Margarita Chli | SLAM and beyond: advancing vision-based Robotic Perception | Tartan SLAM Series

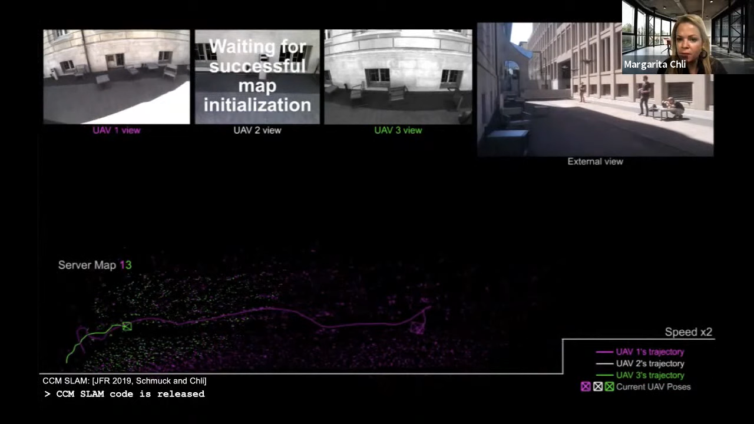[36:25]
they don't know how many there are, they don't know where they are. So they start mapping their environment.
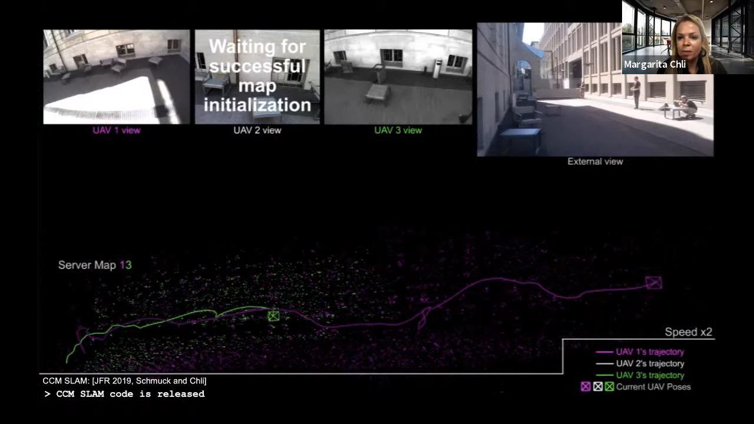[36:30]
But of course, we are navigating their paths in such a way that the experience overlap. And you've seen that progressively, these maps have been merged inside the server and optimized such that then all these three drones operate within this map. So where does the collaboration come in? Well, once these drones start to navigate in the same map,
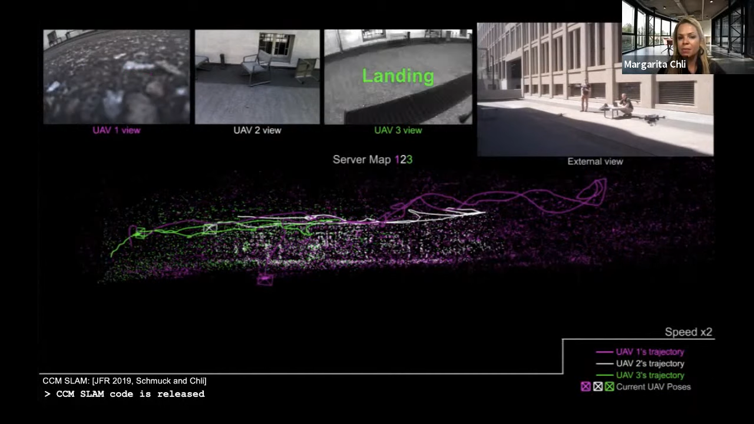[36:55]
they actually exchange information about their scene.
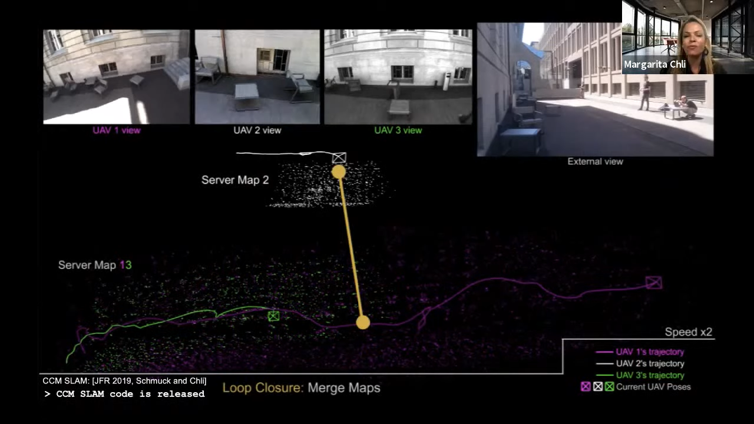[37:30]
But in the worst case scenario where our Wi Fi doesn't really work,
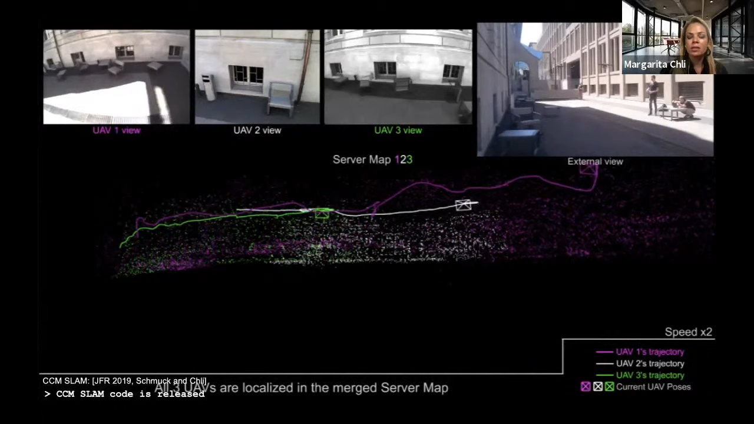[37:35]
then this reduces into a system where it's a sum of its parts. Okay, so it's really three drones performing SLAM independently individually,
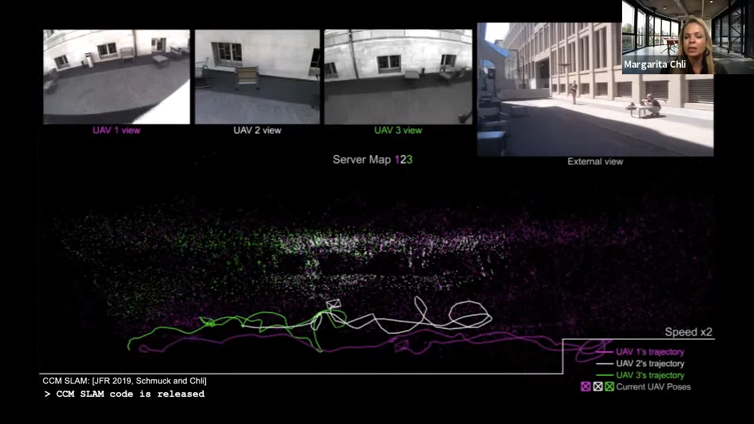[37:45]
and with a more limited time horizon.
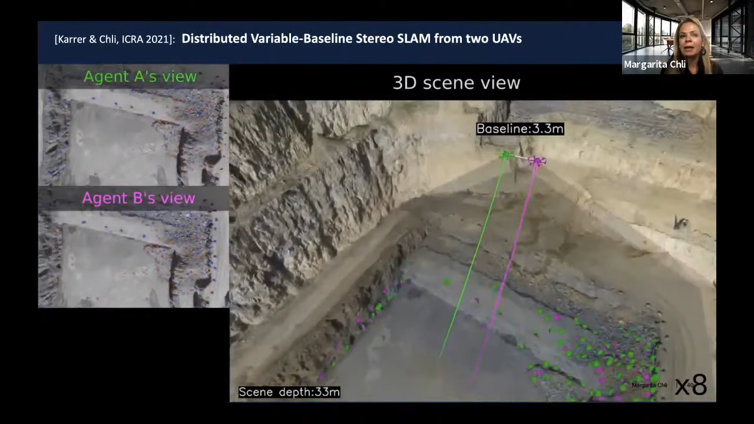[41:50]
they're forming a virtual variable baseline stereo, using one camera on board each drone,
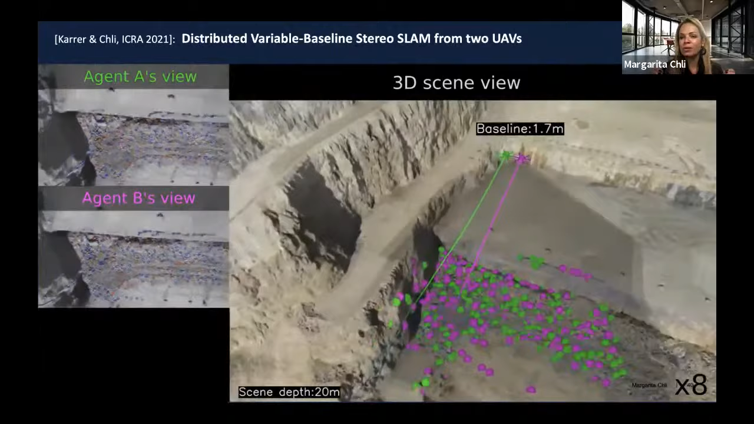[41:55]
bear in mind that the drones here are not colliding, we're just inflating their size for visualization purposes.
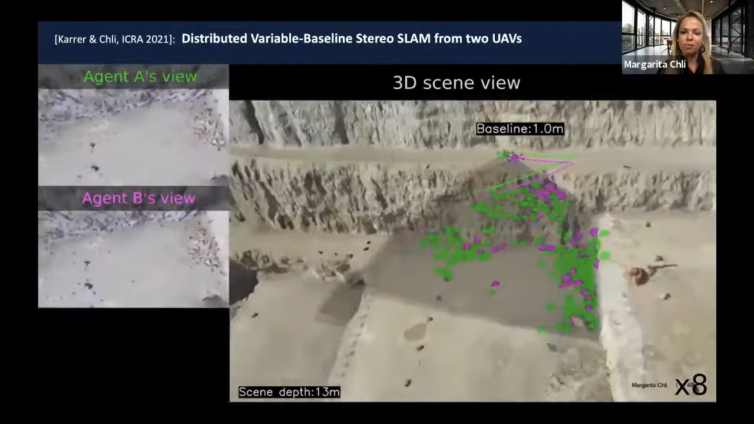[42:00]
But the key thing here is that these drones are able to control their baseline,
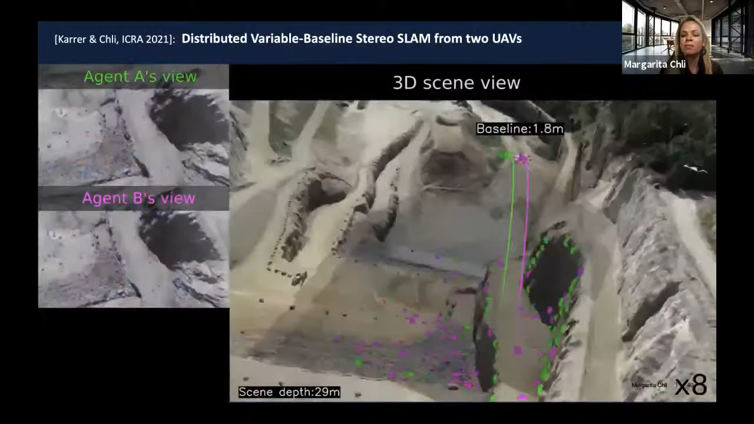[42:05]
according to the depth of the scene that they're looking at. Right. So in order to look at this example here, for example, where they're going to navigate on top of this mountain.
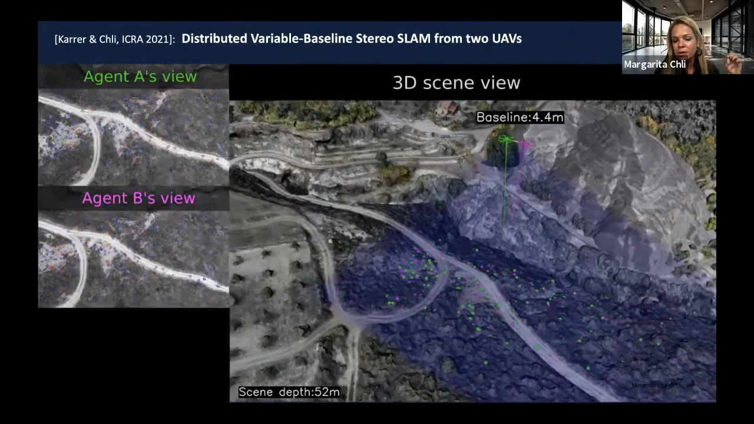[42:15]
So they will need to change their baseline when they're going closer and closer to the scene base.
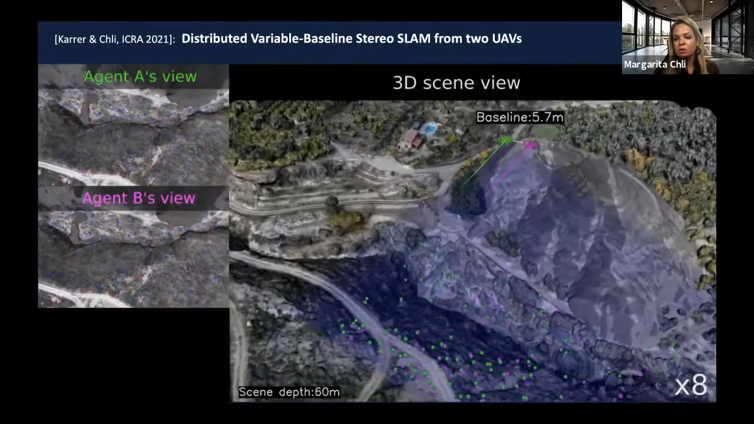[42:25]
So the depth is becoming smaller. Right.
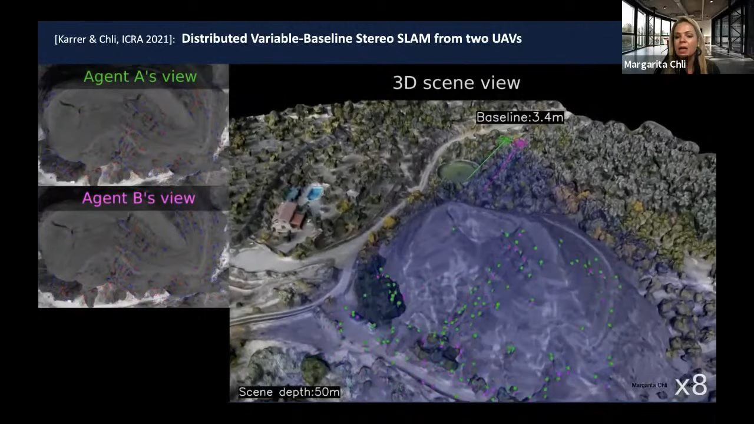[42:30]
So you need a different baseline as with respect to when you're experiencing the scene that is further away from you.
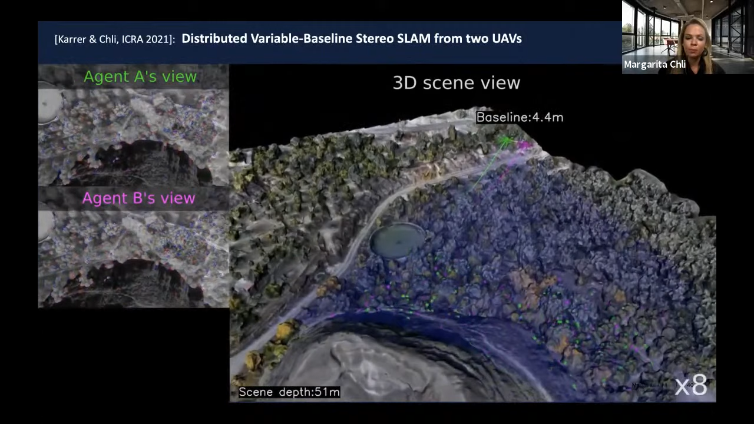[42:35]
Right. So with these three challenges, we are aiming to teach robots to see and collaborate because we